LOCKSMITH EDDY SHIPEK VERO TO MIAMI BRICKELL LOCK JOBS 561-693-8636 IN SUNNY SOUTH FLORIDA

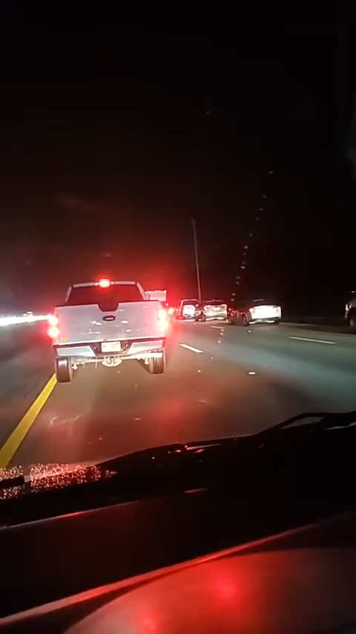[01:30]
Claude, Mr. Sunshine coming to you live, inching his way down I-95. This is what's going on.
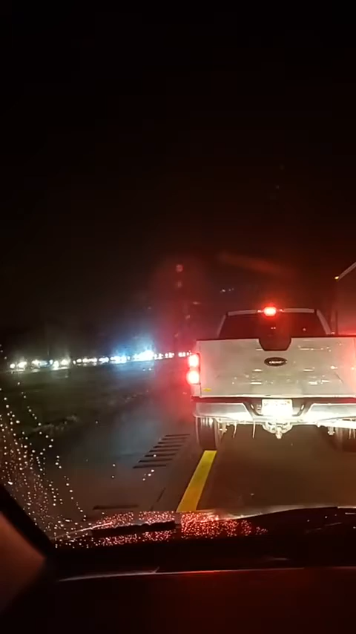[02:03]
I want it all right now. I want to get back on the road here instead of sitting here in this fucking traffic. Arnold, let me tell you something, Arnold. Mr. Sunshine's coming alive in this freaking traffic.